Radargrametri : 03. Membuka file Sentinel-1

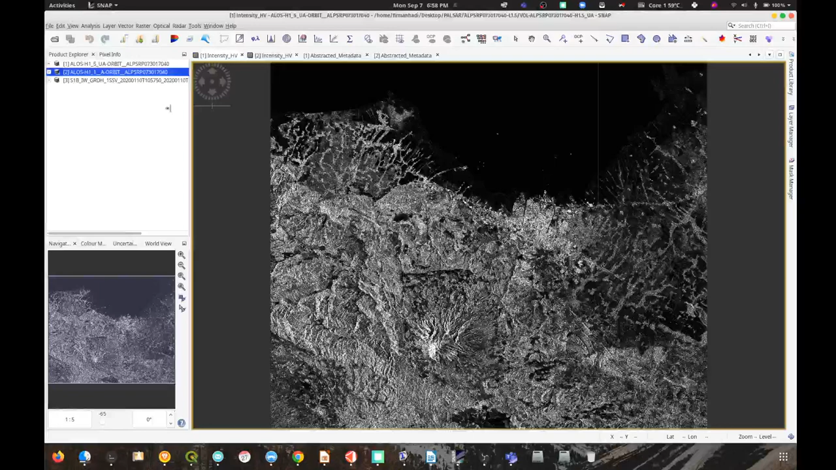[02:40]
Kemudian nanti di sini akan muncul. Kita bisa lihat metadata. Kemudian kita lihat
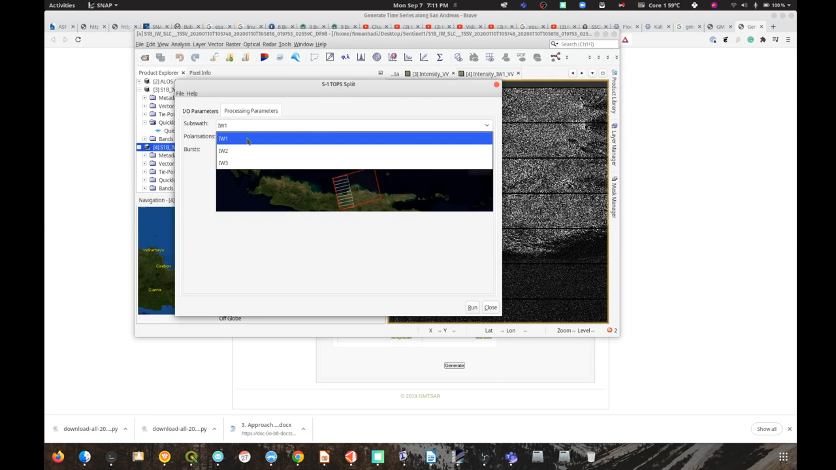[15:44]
lupa lagi saya kepanjangannya jadi terdiri dari beberapa sub swat jadi iw1 disini kalau kita pilih iw2 disini kemudian iw3 dan dalam setiap sub swat ini ada burst ada 10 burst nah ketika kita nanti melakukan proses insert kita harus memilih daerah daerah mana misalnya ini daerah semarang maka iw1 kemudian kita pilih burstnya yang mencakup wilayah kajian misalnya
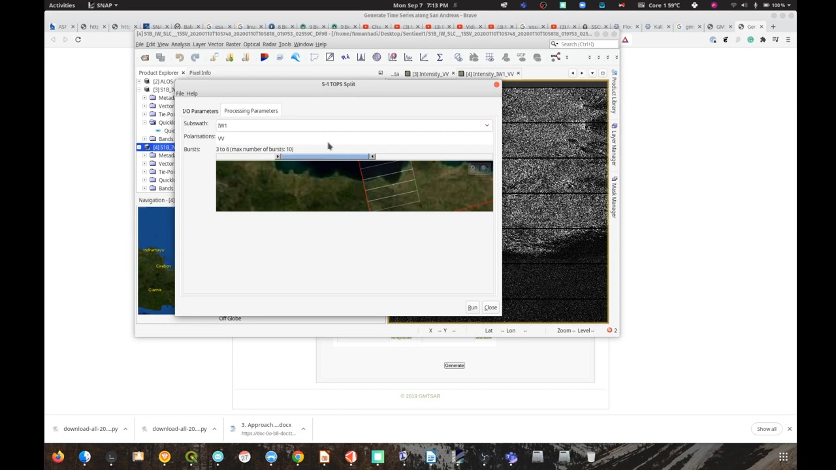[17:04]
maka proses nanti akan hanya mencakup ini dan ini penting dilakukan untuk mempercepat proses ya karena datanya besar sehingga proses akan lebih cepat ketika melakukan proses insert ini adalah contoh data tops mungkin kita bisa lihat tops itu